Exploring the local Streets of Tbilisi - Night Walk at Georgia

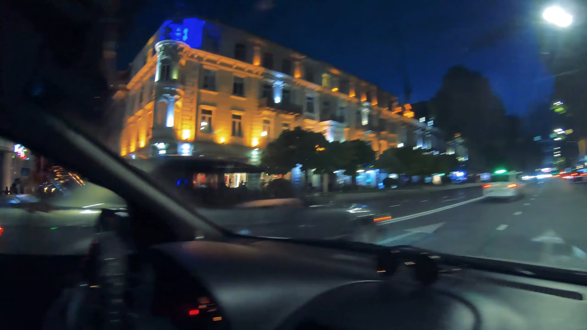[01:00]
फ्रीडम स्क्वायर पहुंच गए भाई, और काफ़ी चहल पहल है, रंगीनियां हैं,